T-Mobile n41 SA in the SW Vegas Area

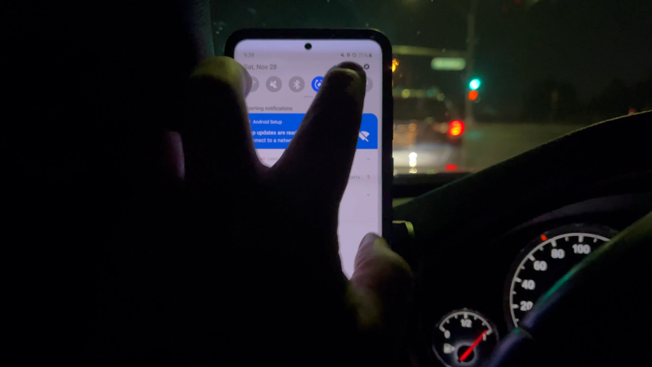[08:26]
this is we're right here back at the intersection of war springs and
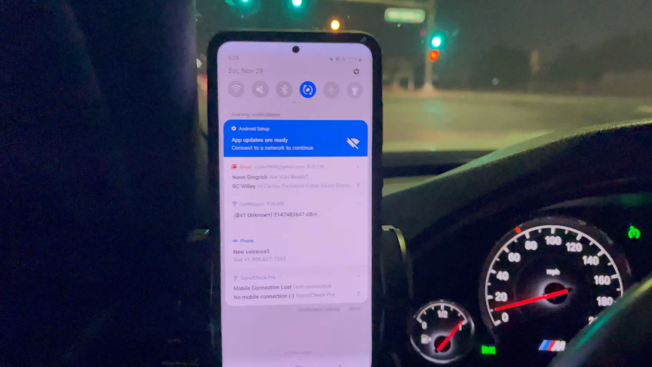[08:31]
decatur and we're not picking up the standalone so let me pull over here on the side real quick